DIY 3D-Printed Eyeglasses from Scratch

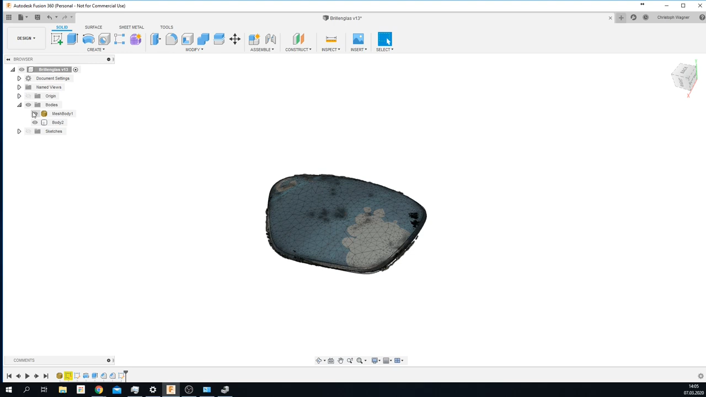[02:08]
I was fortunate enough to get my hands on a 3d scanner which I used to get my lenses scanned.